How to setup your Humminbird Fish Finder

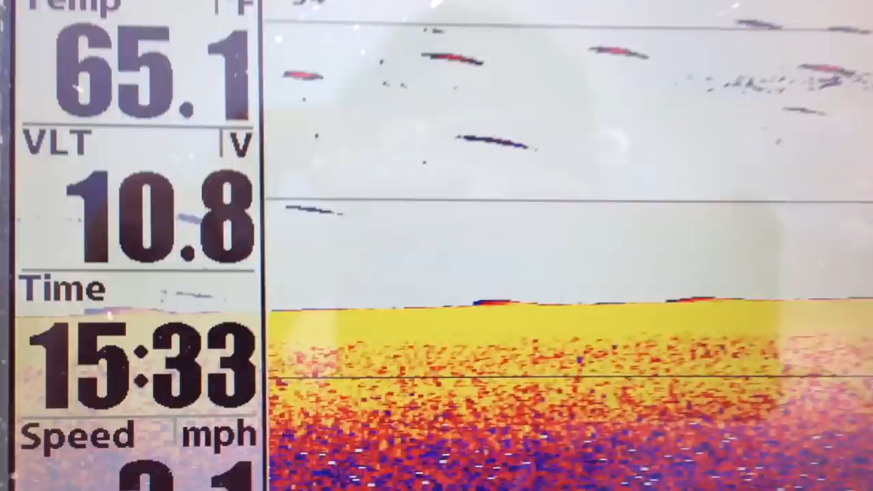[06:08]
is it a school of bait fish yes is it under the boat directly no because the signal
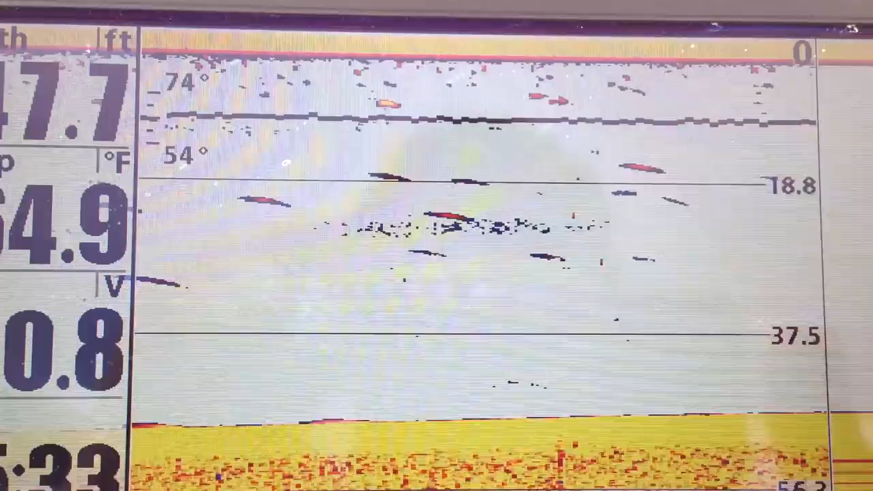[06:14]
wasn't really strong so it could be 20 feet away from the boat on the left or right side and that's when a lot of time on the water will give you the experience on telling you where exactly those fish are
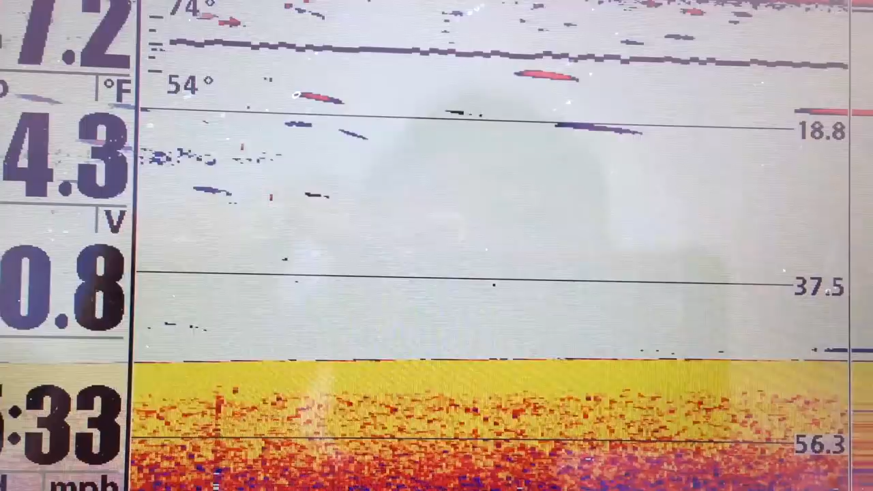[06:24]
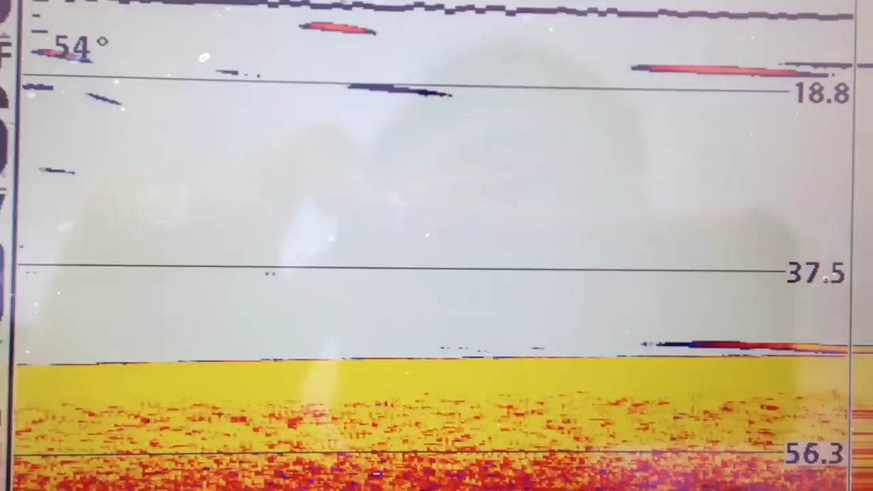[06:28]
so now you can notice i'm marking a fish i shut down the engine it's at the bottom here it's more than likely
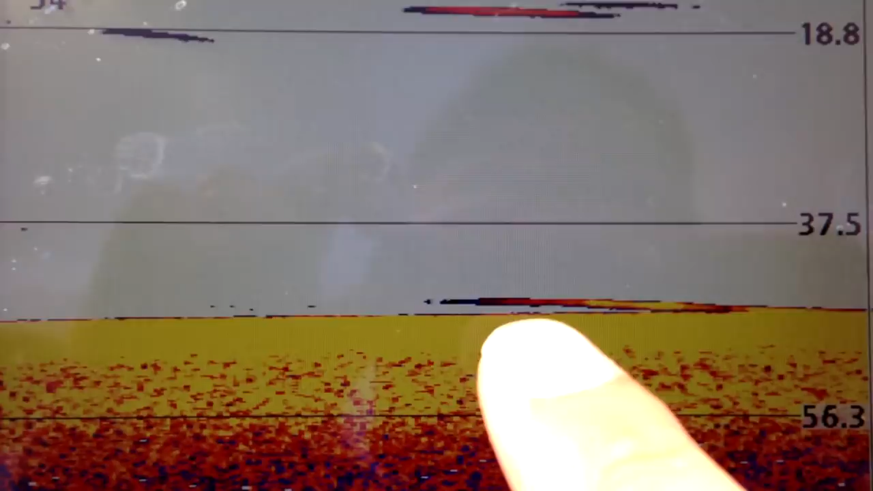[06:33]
a perch she's investigating that school of bait fish and she's going back down she's not
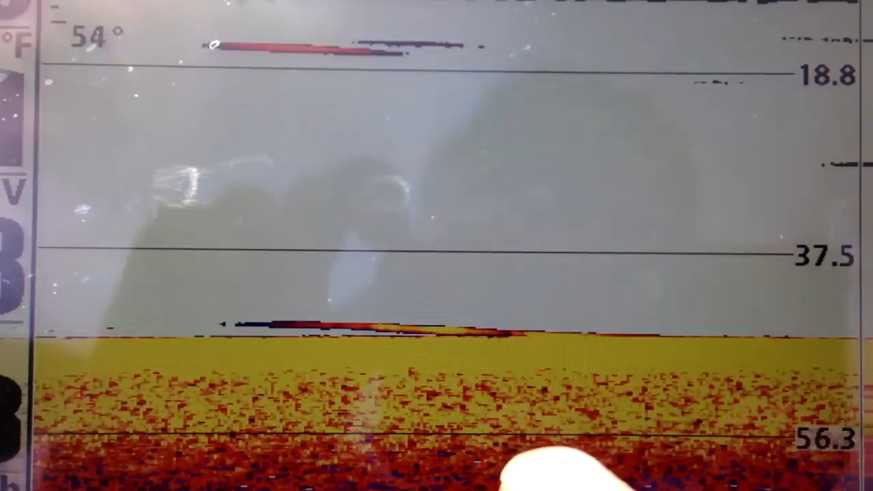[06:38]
disappearing under the ground she's just once she's on bottom she's pretty much
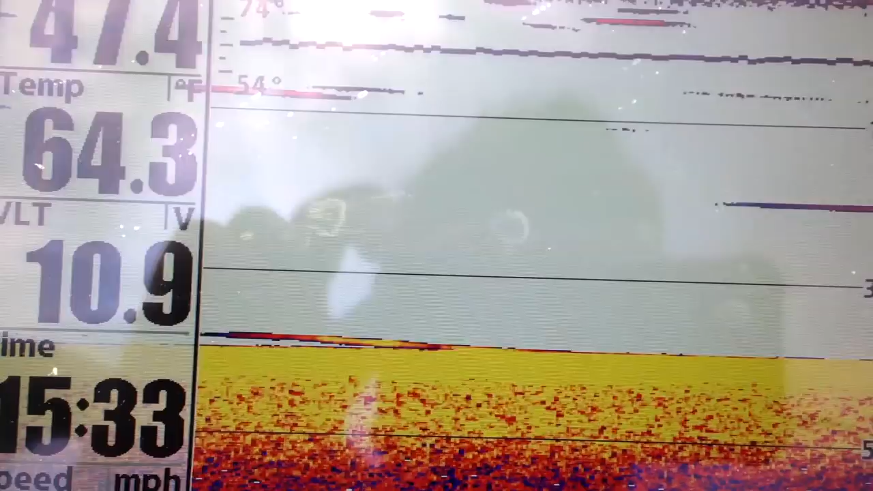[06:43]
On screen: water 64.3°F
invisible to the sonar that means she's belly on bottom you
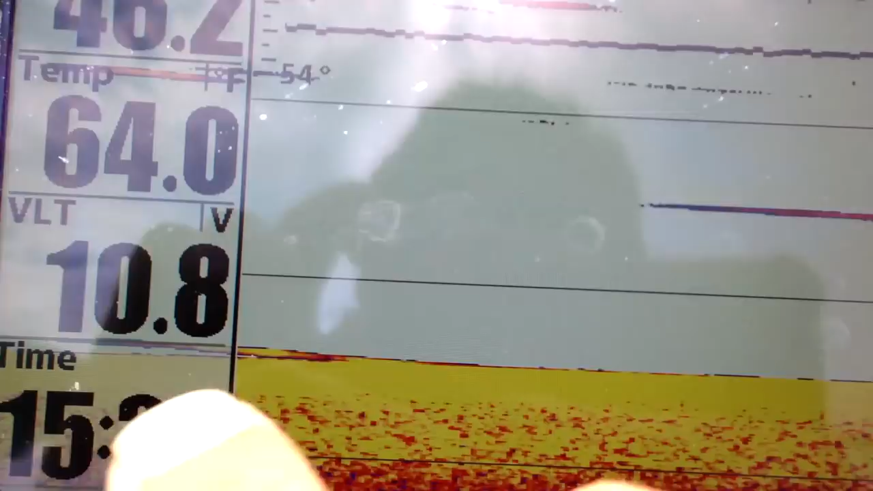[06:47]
On screen: water 64.0°F
can tell at the beginning she was up maybe a feet and she went all the way belly on
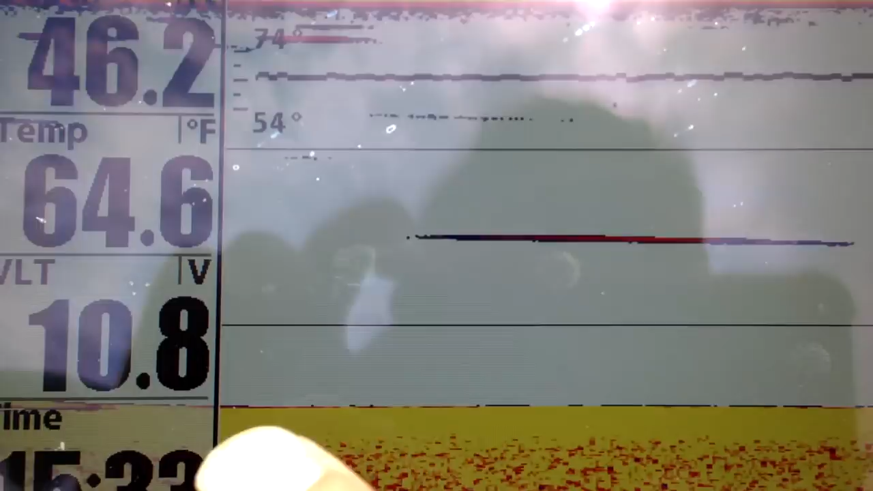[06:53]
On screen: water 64.6°F
bottom so they might be fish here so how do i go about noticing those fish i'm going to play with my sensitivity sensitivity
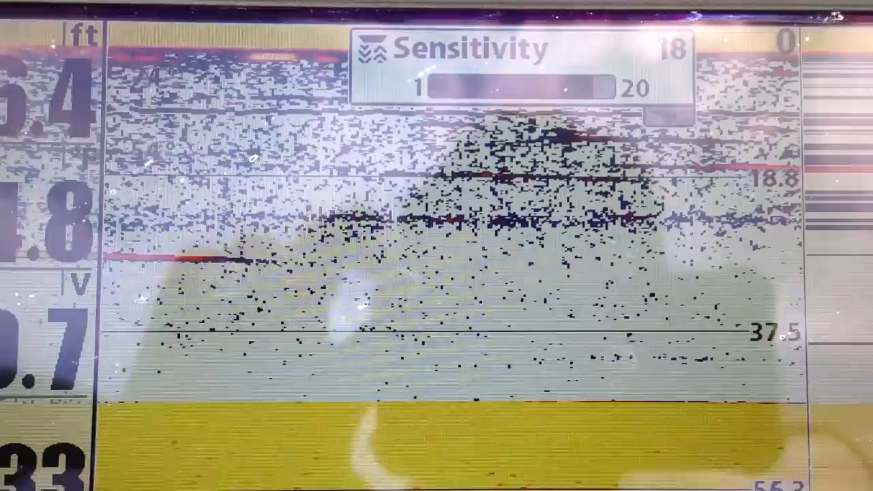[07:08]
the stronger i'm going to put it the stronger of a signal i'm going to put on bottom the more noise
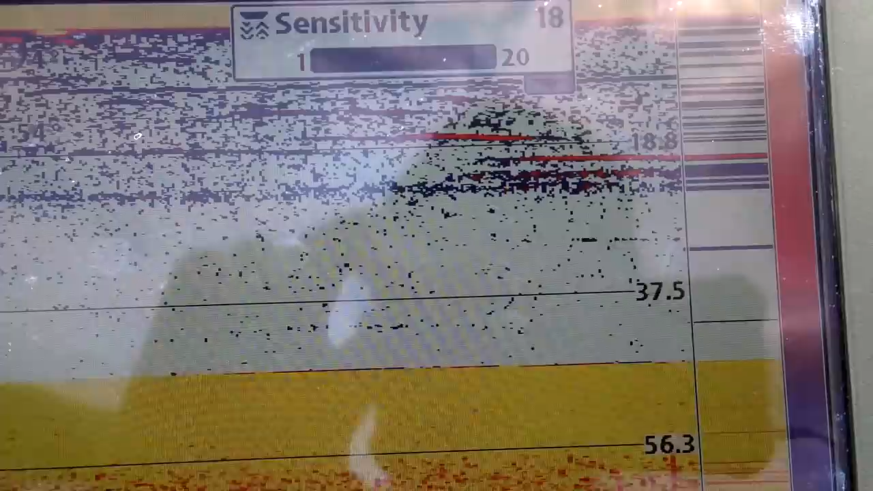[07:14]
i'm getting back from the unit the lower i'm getting it i'm eliminating that noise it's water density
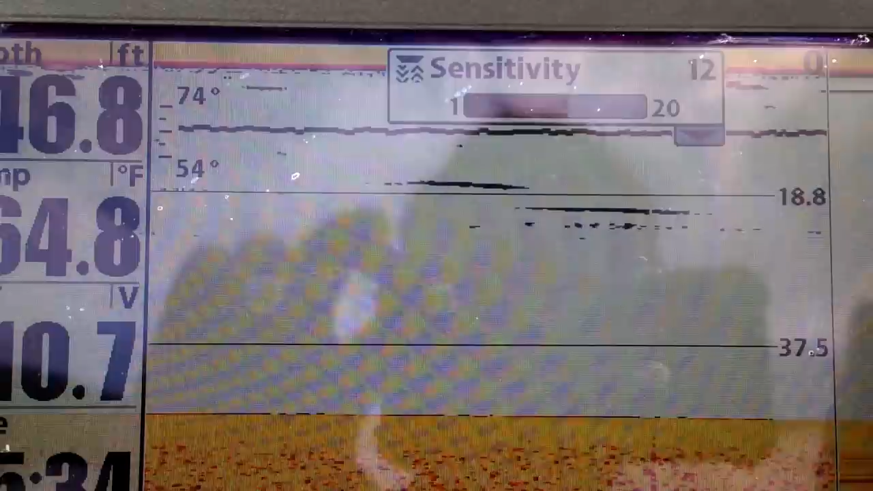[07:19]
On screen: depth 46.8 ft, water 64.8°F
um you can also if you're very advanced
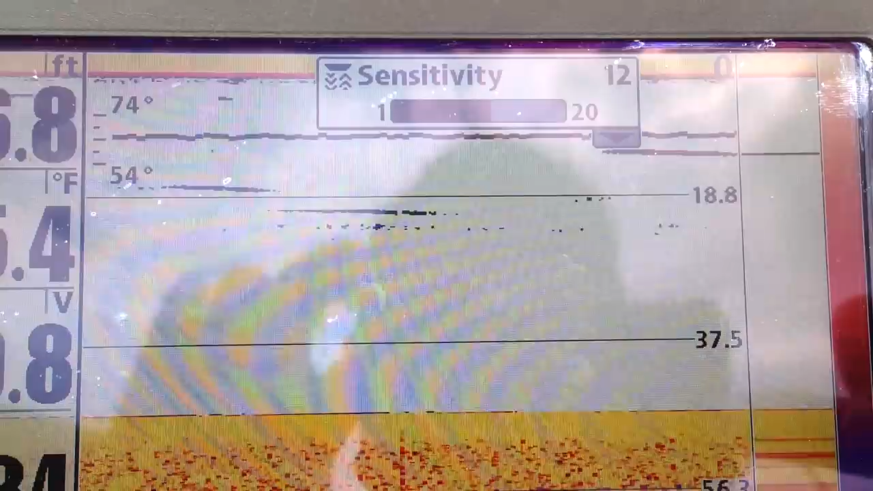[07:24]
with your fish finder you can notice thermocline the water temperature and the water
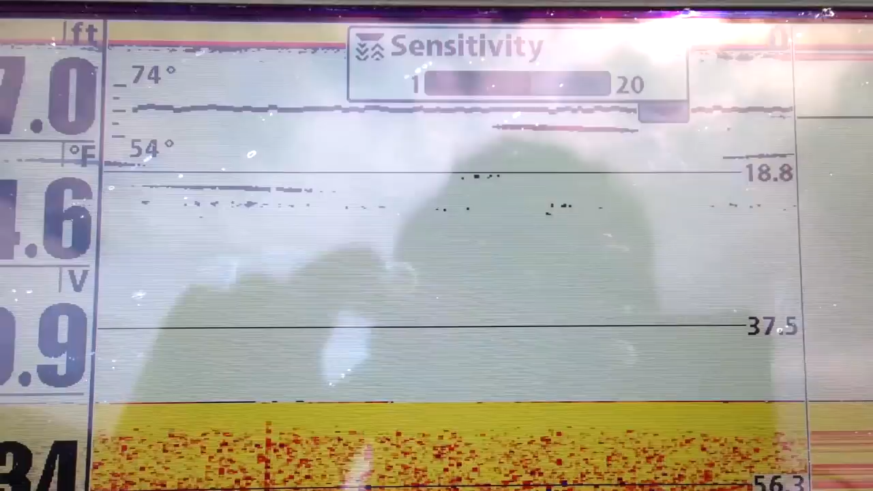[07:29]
density let's say in 100 feet of water at 70 feet of water and 30 feet of water
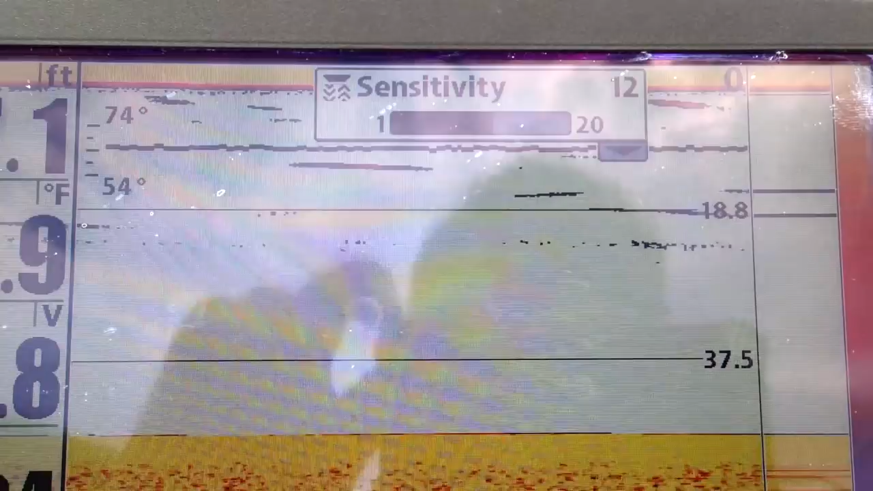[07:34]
there'll be a uh a different a difference in the water density
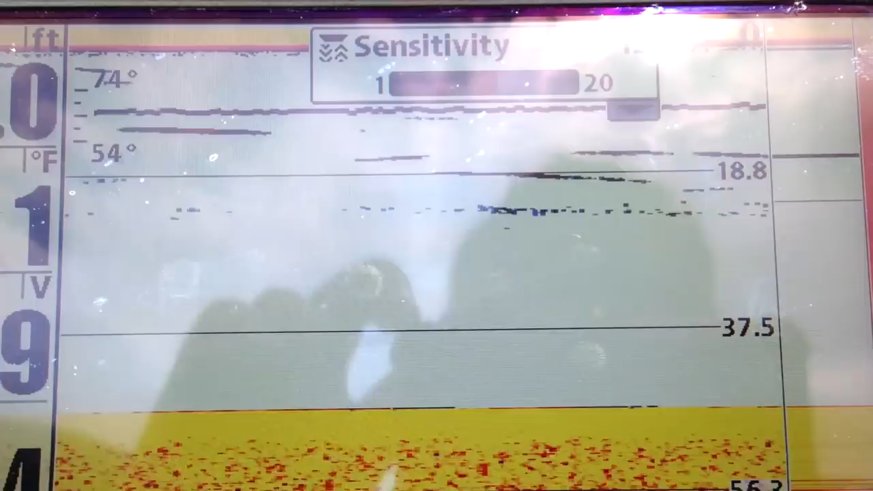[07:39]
that's uh how a lot of angler bass fishermen will use this to uh know